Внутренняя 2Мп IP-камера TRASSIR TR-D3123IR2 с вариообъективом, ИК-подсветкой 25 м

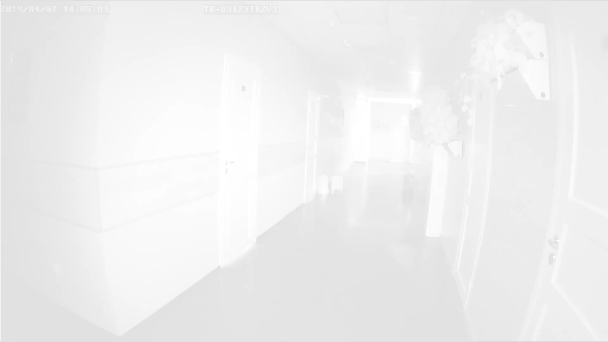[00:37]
В темноте получать видеопоток помогает ИК-подсветка дальностью действия до 25 метров.